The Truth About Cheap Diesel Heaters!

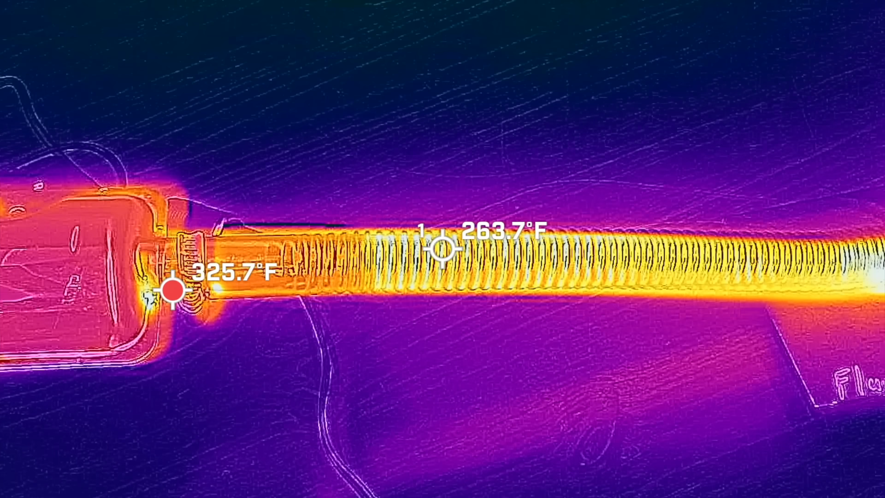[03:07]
And the exhaust is very hot at around 350 degrees Fahrenheit.
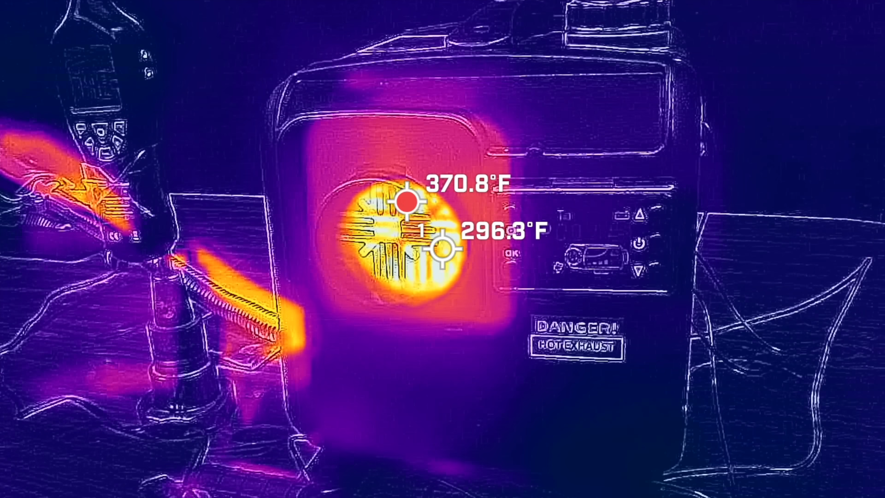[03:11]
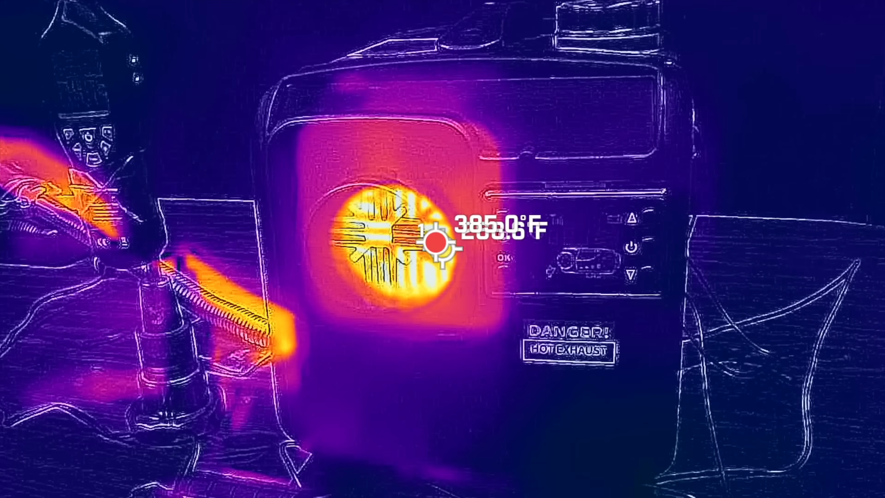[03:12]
And the heating element just inside the air outlet is very close to 375 degrees Fahrenheit.
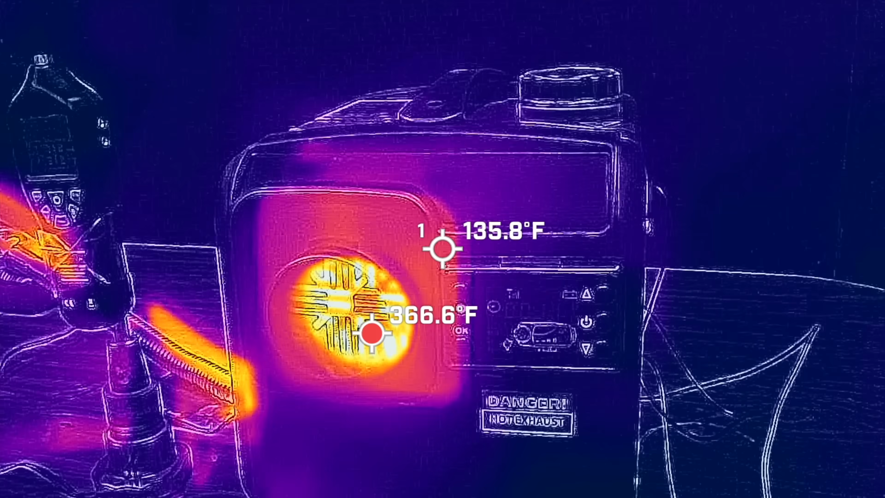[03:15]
I've placed a thermal probe out in front of the vent. On the highest heat setting the air temperature is very close to 280 degrees Fahrenheit.
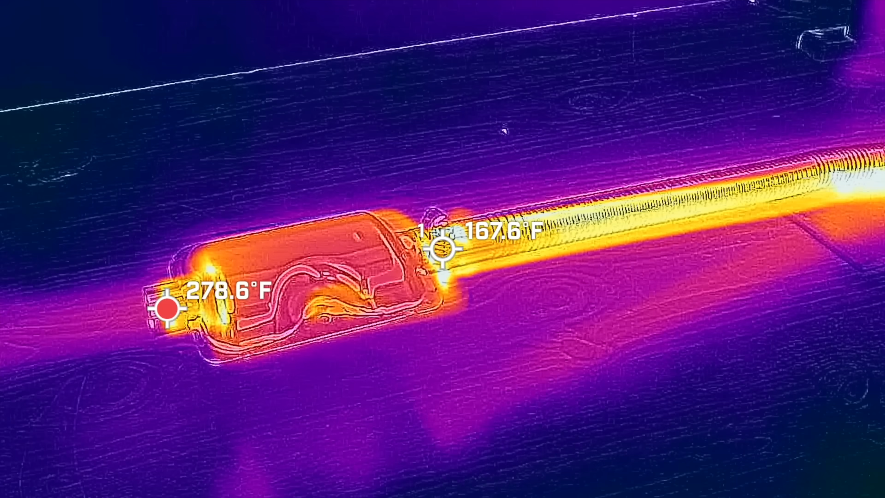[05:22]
And the exhaust pipe temperature is pretty hot at around 300 degrees Fahrenheit.
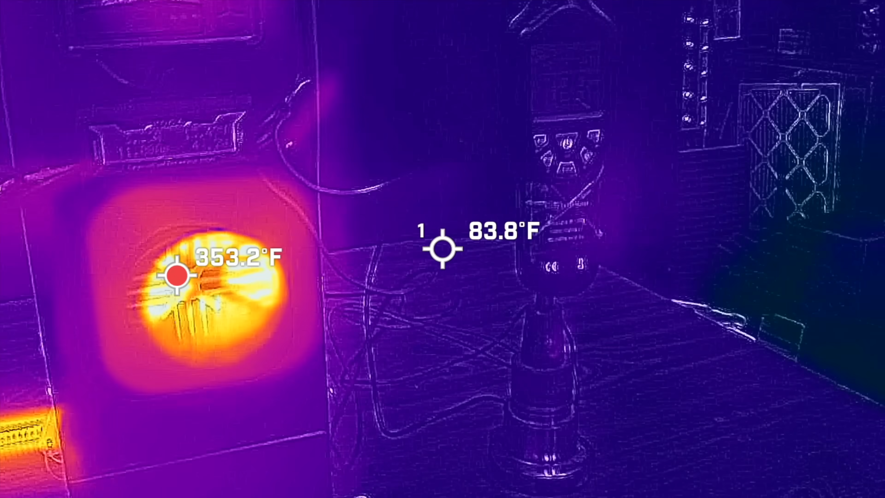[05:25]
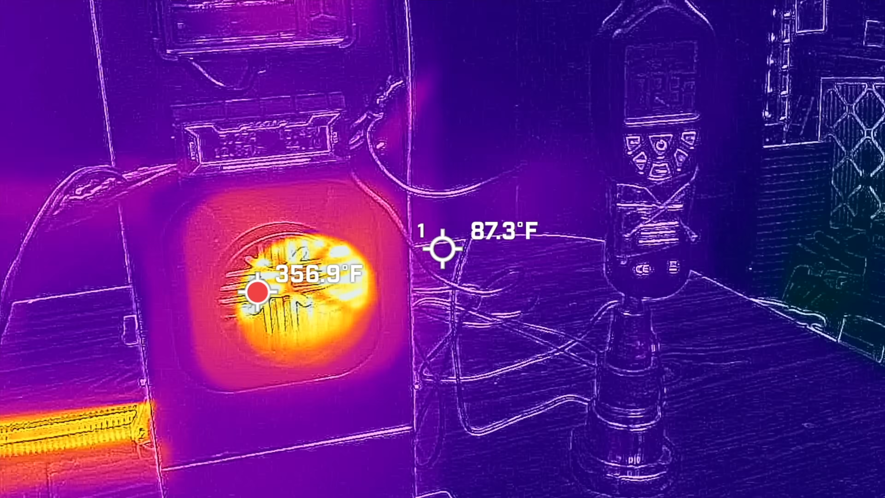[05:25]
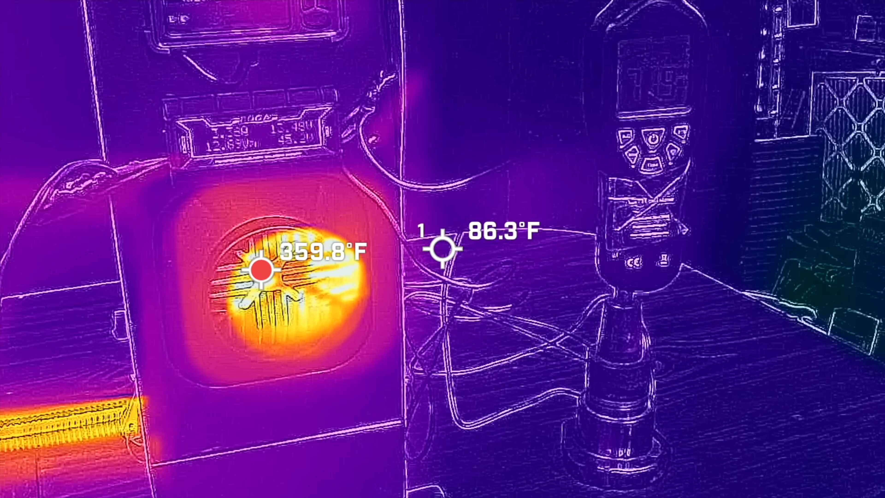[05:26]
Just inside the air inlet the heating element is around 375 degrees Fahrenheit.
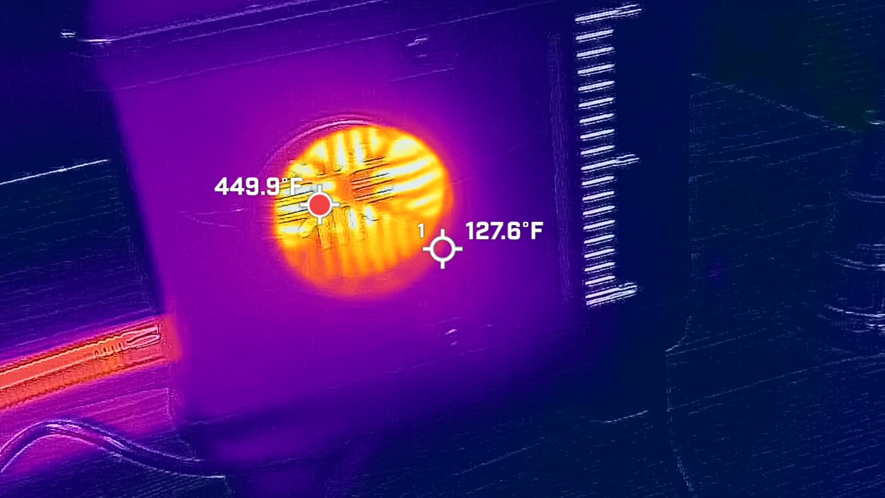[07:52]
On screen: spot 127.6°F
The heating element is around 430 degrees Fahrenheit and the exhaust pipe is at around 209.
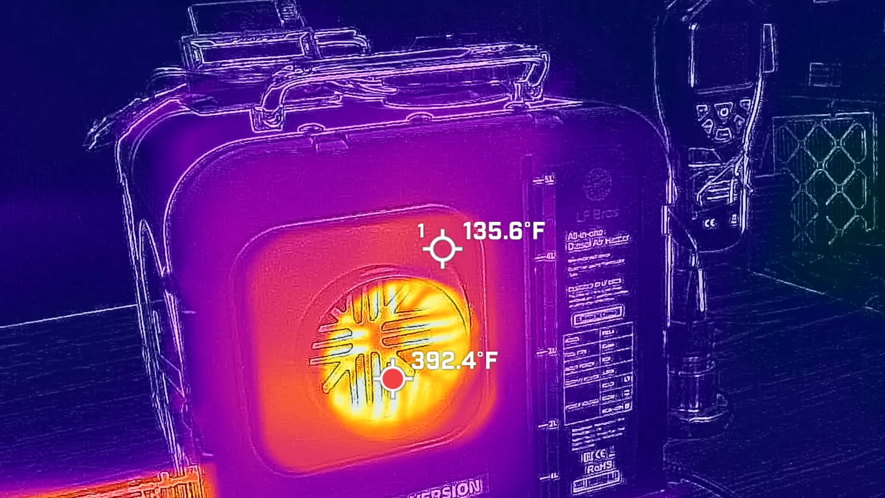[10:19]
The actual heating element is around 400 degrees Fahrenheit and the exhaust pipe is around 240.